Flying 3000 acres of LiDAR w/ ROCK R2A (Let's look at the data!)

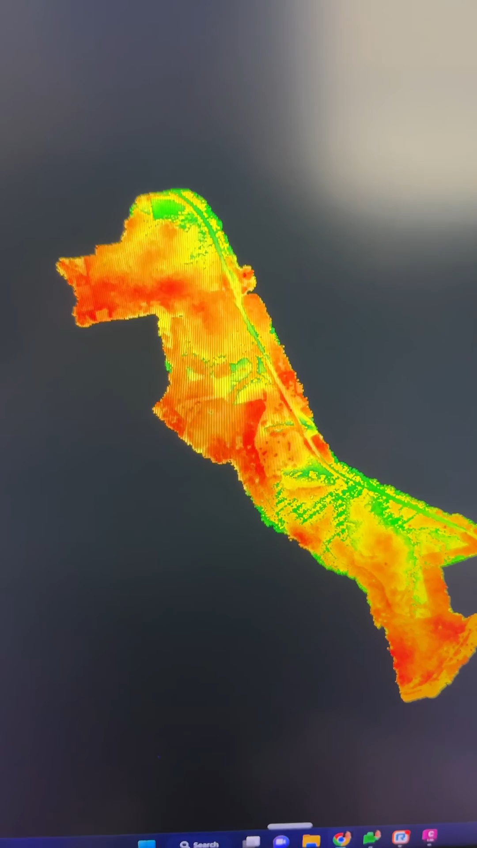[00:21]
thousand acres of lidar kind of looks like a seahorse 2976
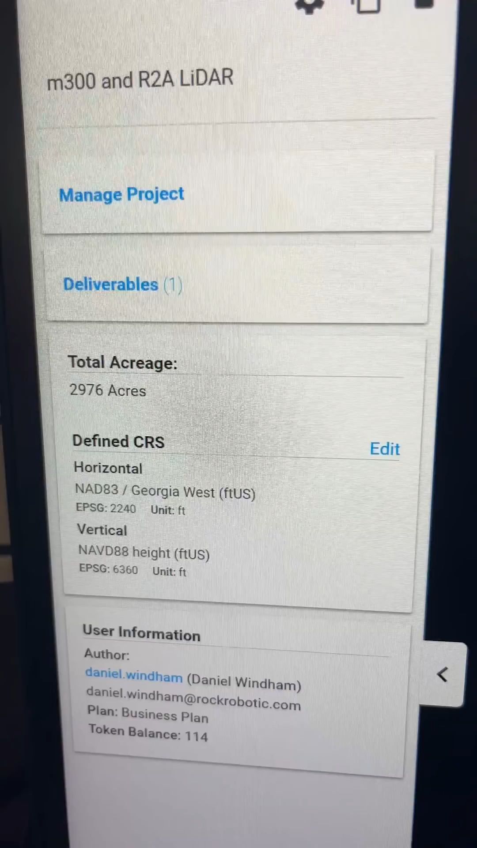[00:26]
acres and we can use rock cloud to go from
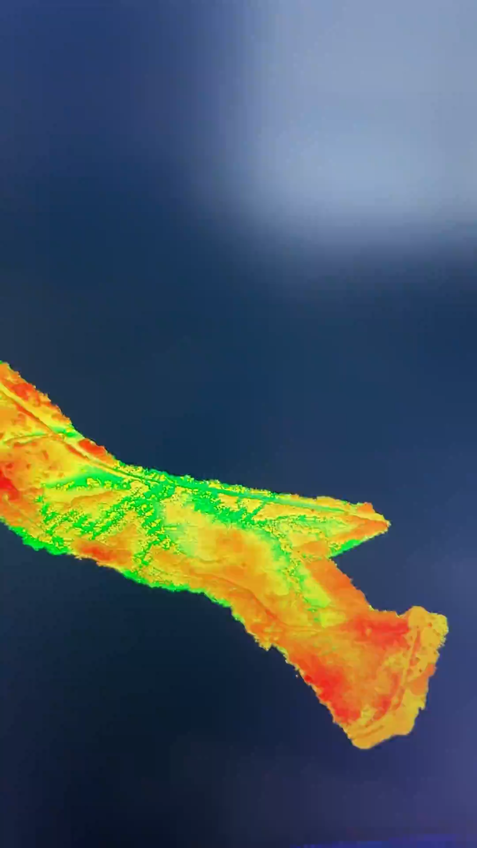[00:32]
the full thing we got all the trees and you can see a creek down there let's
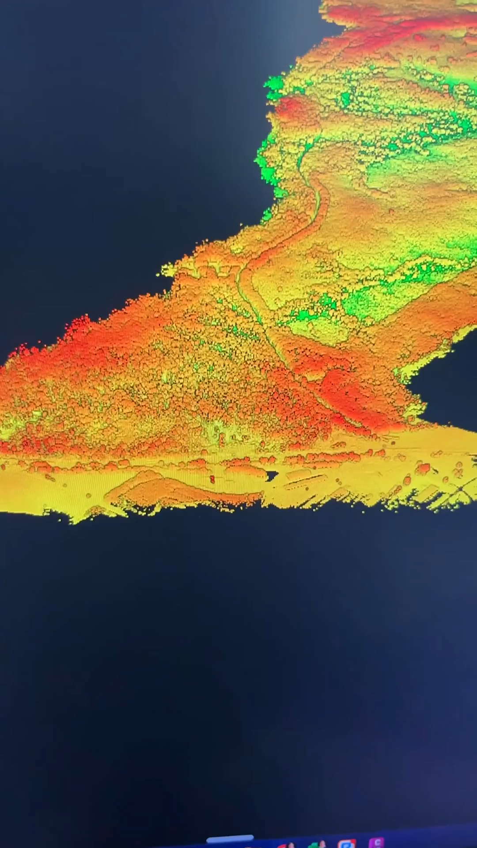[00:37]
go to ground only so now we've just got a nice smooth
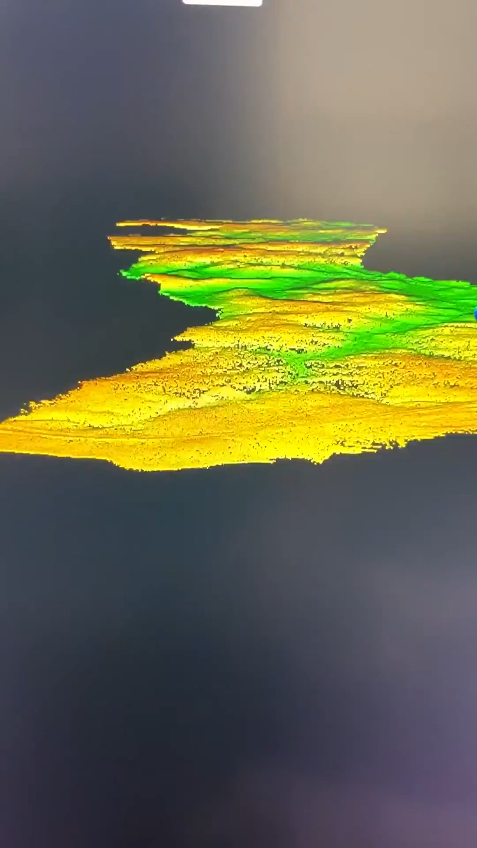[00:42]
bare earth points and then turn on the contours
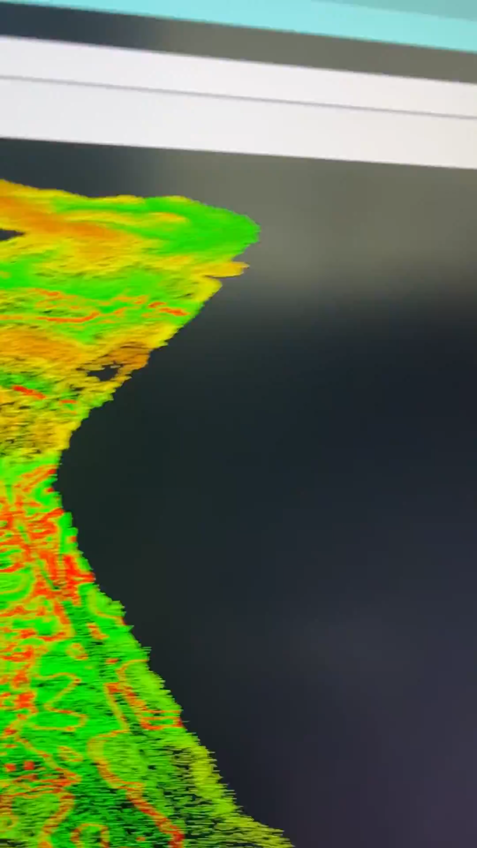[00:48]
and they're just loading in they're beautiful we got this road right here coming
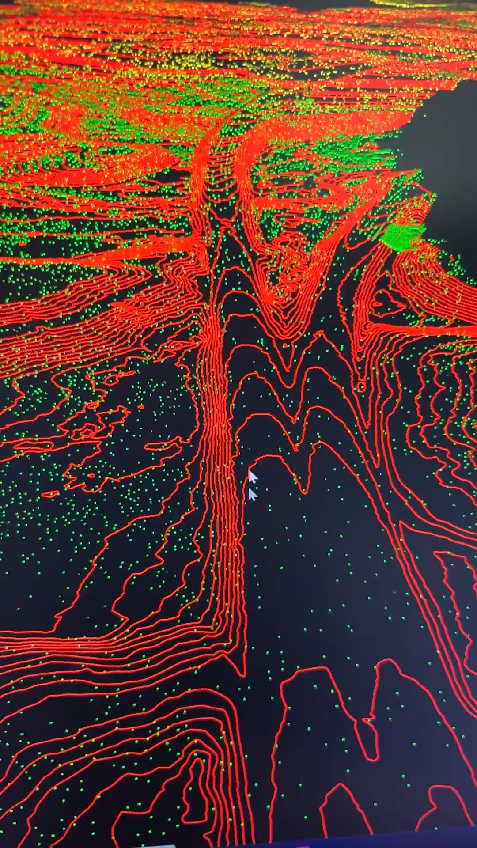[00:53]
in all the way down and the
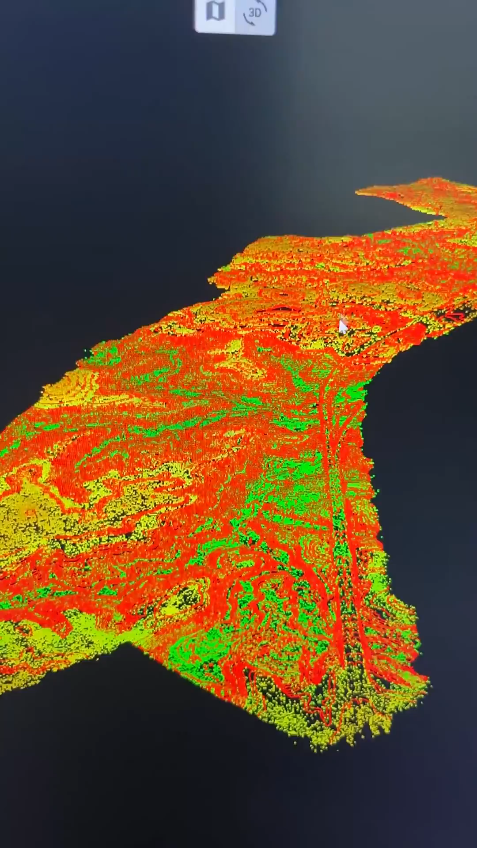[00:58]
whole site these are six inch contours or 3 000 acres how long you think that